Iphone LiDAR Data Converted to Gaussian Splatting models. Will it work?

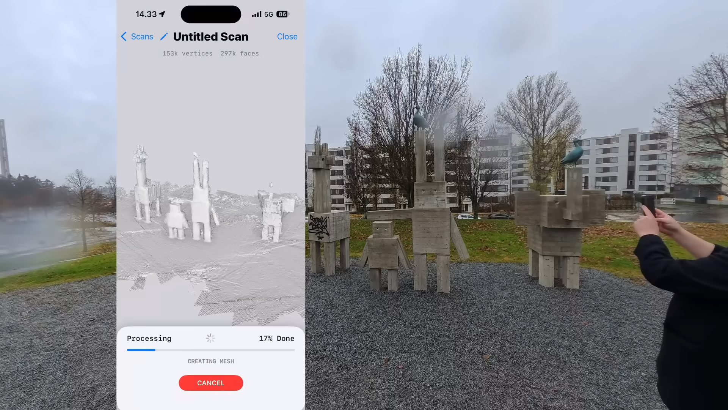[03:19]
we notice that after a short while the textures appears into the model.
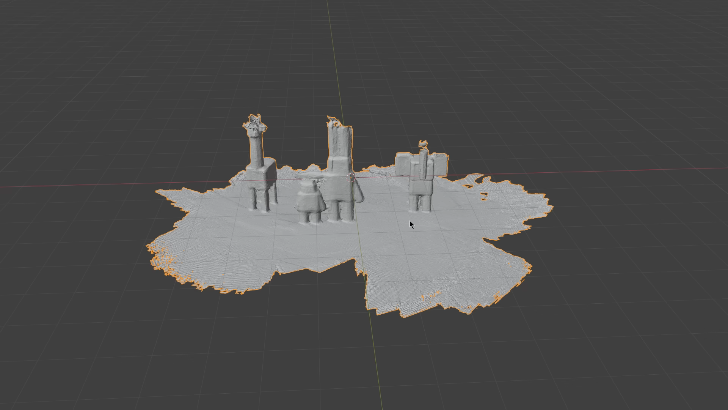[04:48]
In addition to these image data,
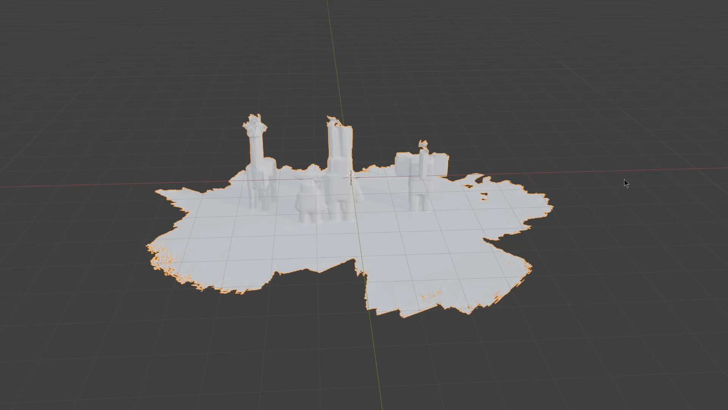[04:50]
the folder contains also these OBJ 3D models and this texture file.
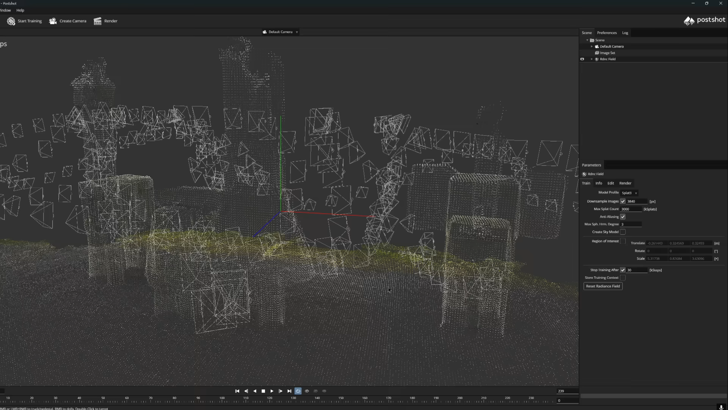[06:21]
we can take a look what kind of a camera placement and
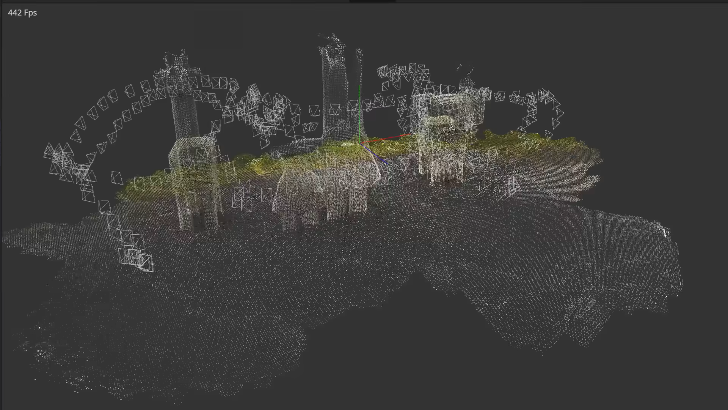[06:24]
sparse point cloud the converter have managed to pick up from the LiDAR data. It seems that at least the camera location info is in correct form,
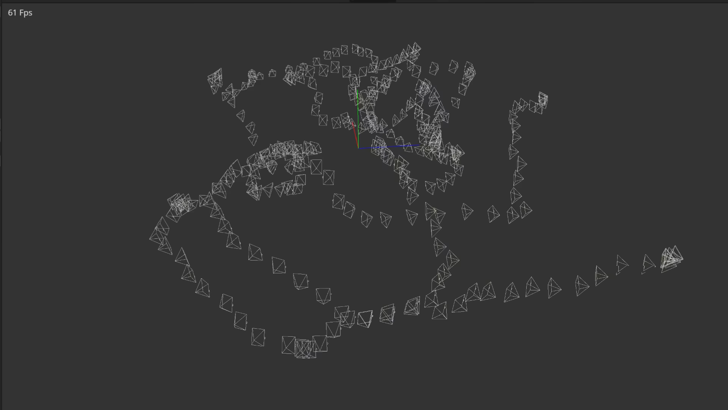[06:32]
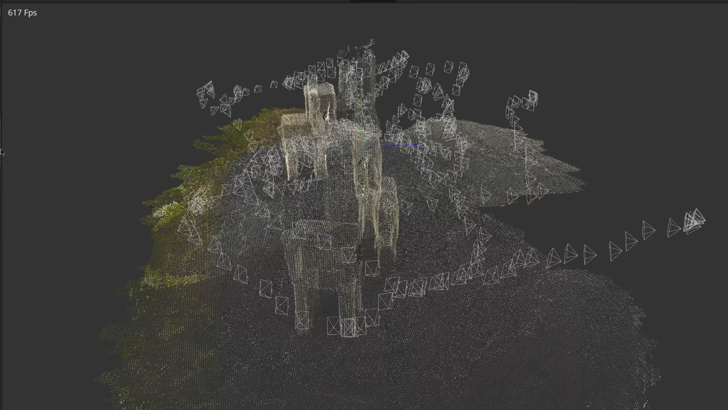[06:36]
since all these camera markers seem to
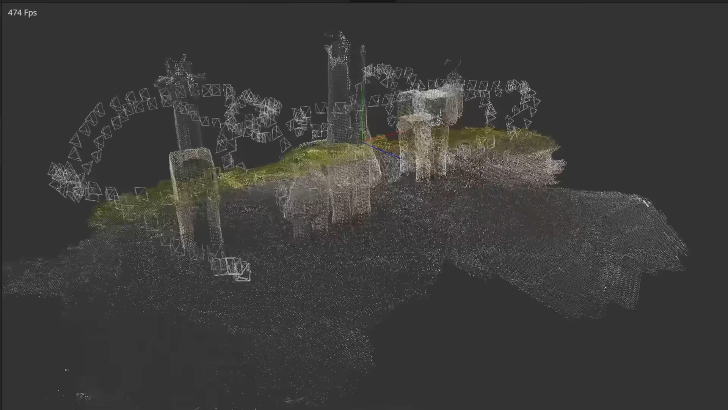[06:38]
replicate the exact path how I scanned the sculpture in real life.
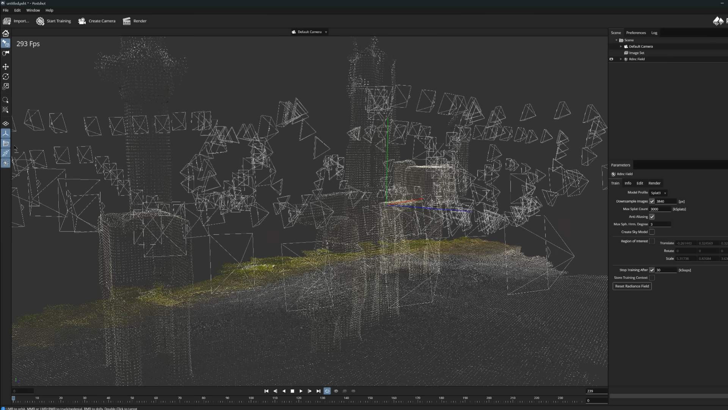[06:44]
The sparse point cloud itself looks very straightforward and simple.
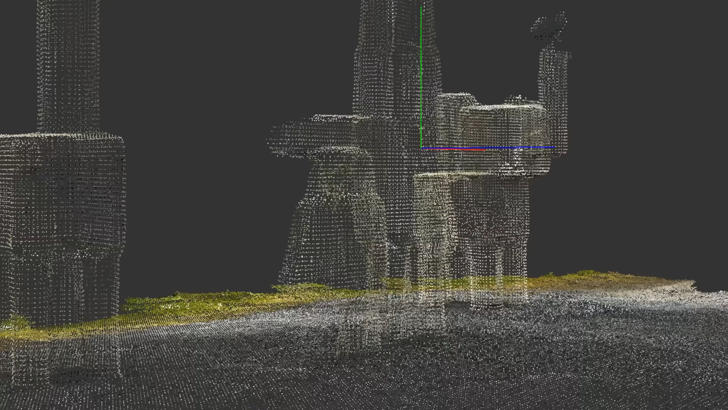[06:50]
The points are in color and performs very linear pattern. But what kind of a Gaussian splatting we can get from here?
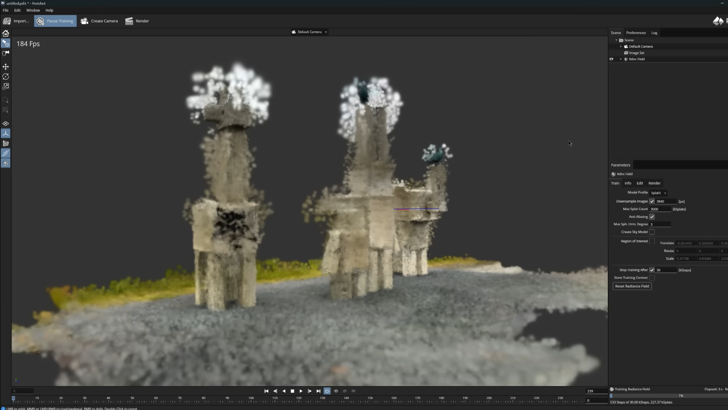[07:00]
As soon as we start the training process,
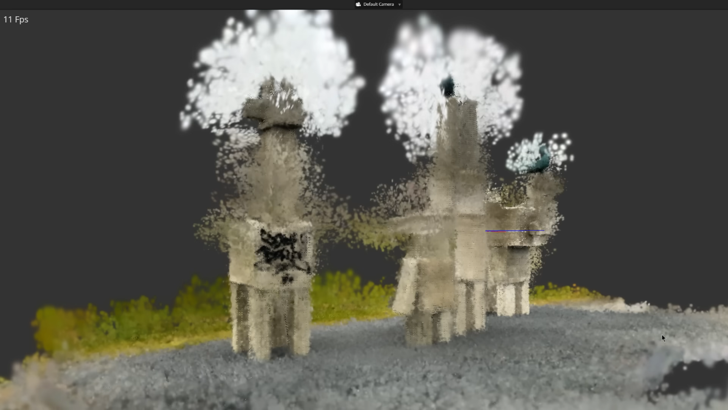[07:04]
we can see that the splat starts to gather around the sparse point cloud as they should, but pretty soon we can notice that the structure will mesh
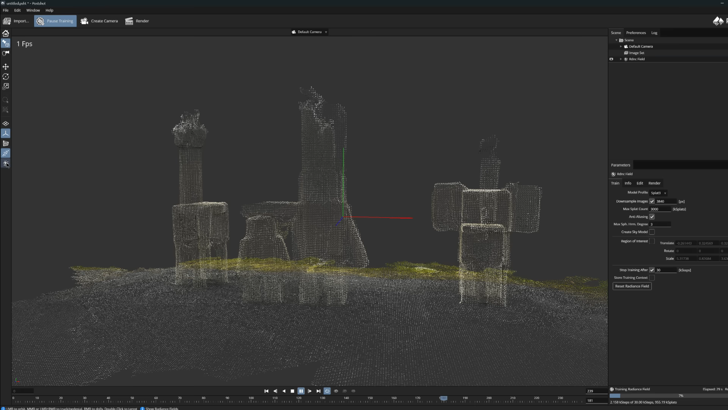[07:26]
And since the sparse point cloud only represent the points from the foreground object,
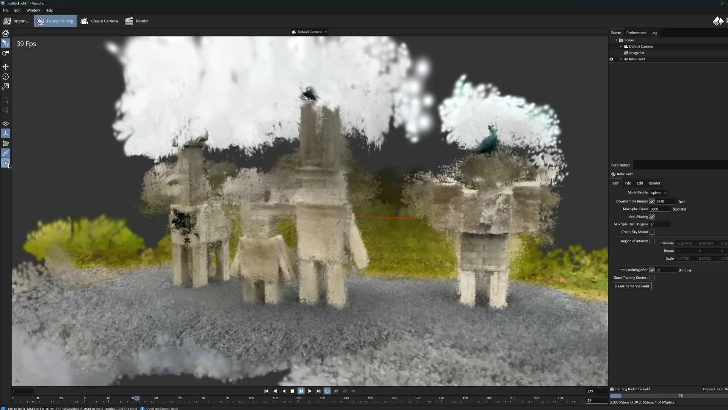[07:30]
the process is going to generate very meshy and ugly looking end result.
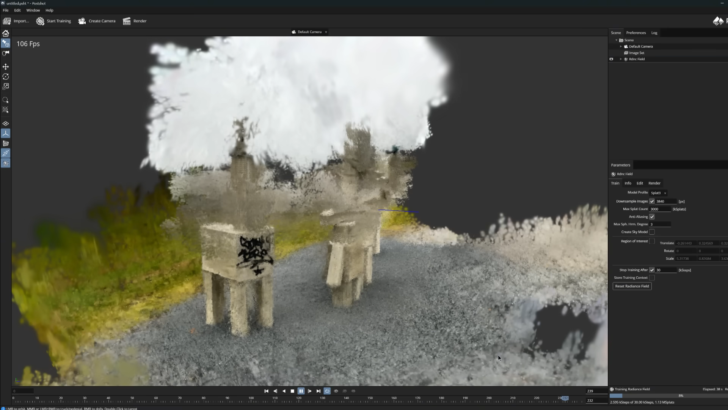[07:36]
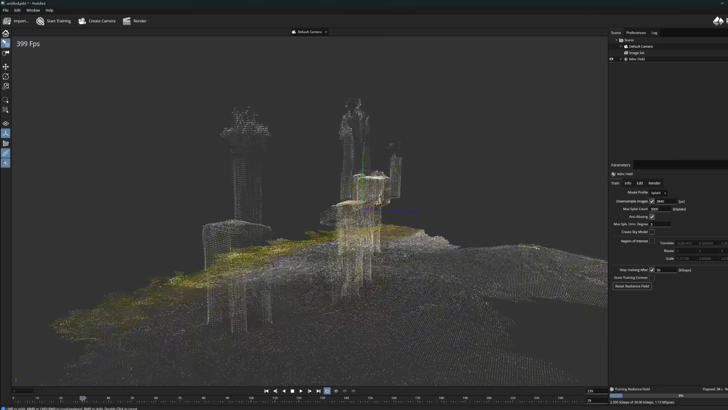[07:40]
So one function in the pose shot can help in this a bit, and it is this create sky model option.
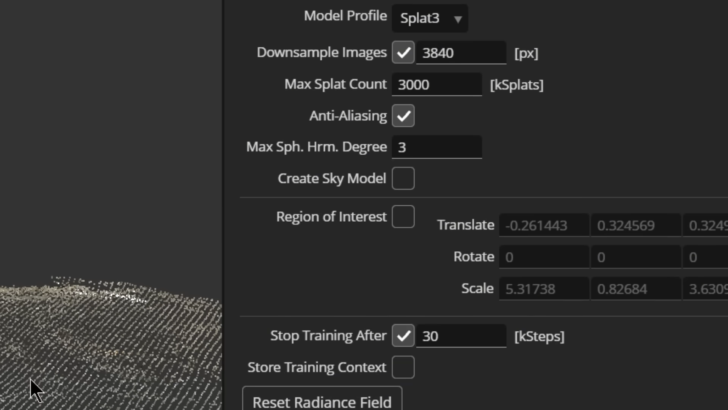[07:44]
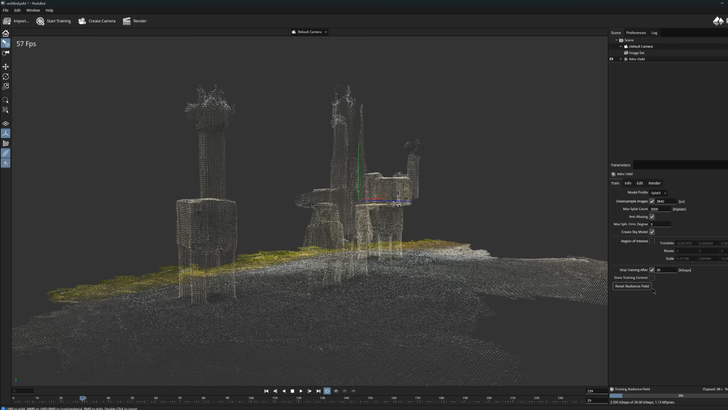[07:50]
When we turn it on and start the training from the beginning, it starts to look a bit better. Sky model creates this spherical structure around the model,
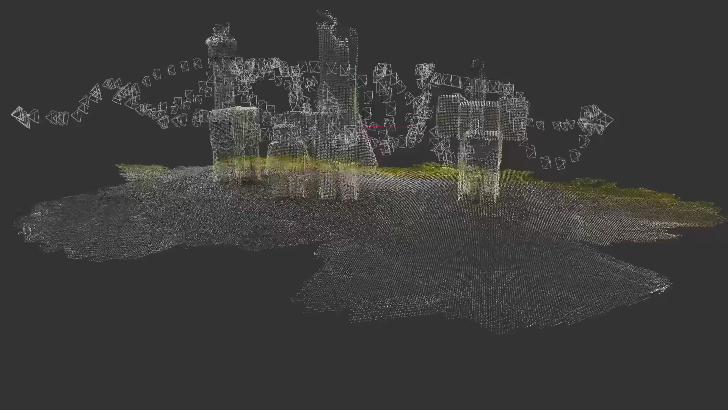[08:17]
The sparse point cloud produced by LiDAR is simply not
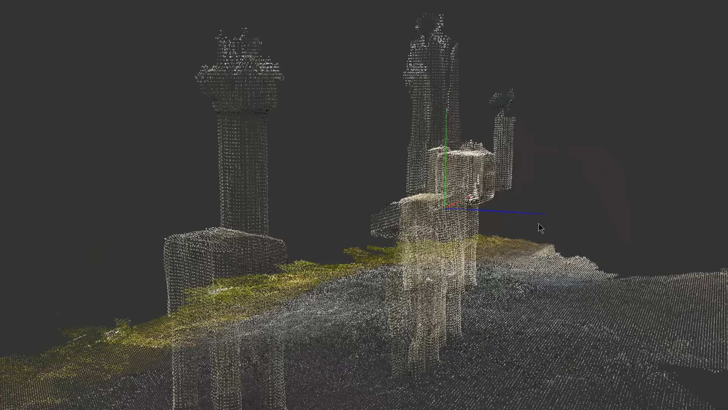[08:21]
accurate enough to produce a good looking end result.